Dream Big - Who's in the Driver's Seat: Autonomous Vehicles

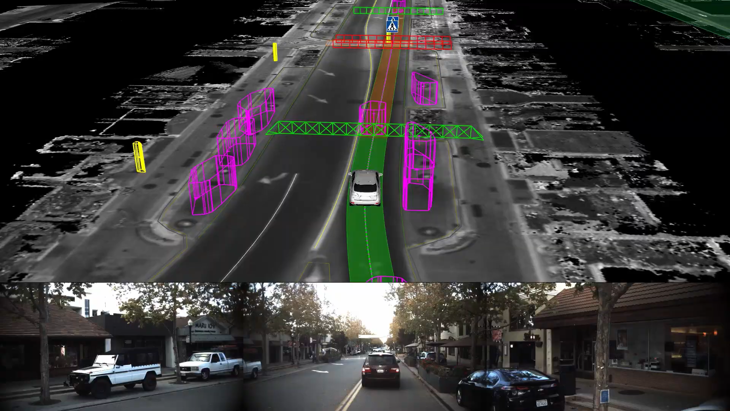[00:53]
that we need to wait for a green light to happen before we can go through it, and that there's someone coming up behind us on a bicycle or in a car.
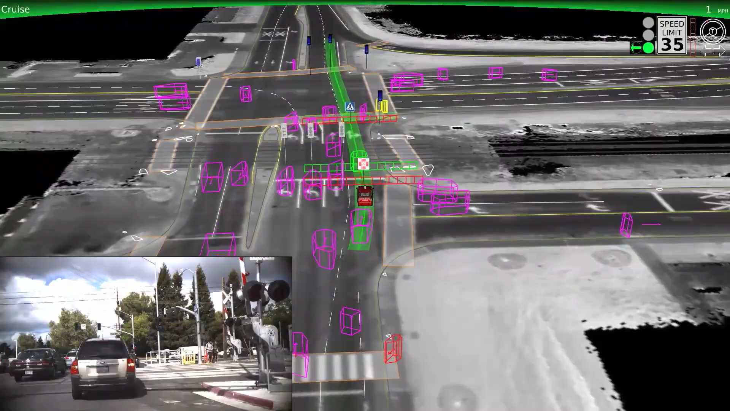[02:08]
They paint a 3D picture of the world around us. And so we know how fast that car is coming at us.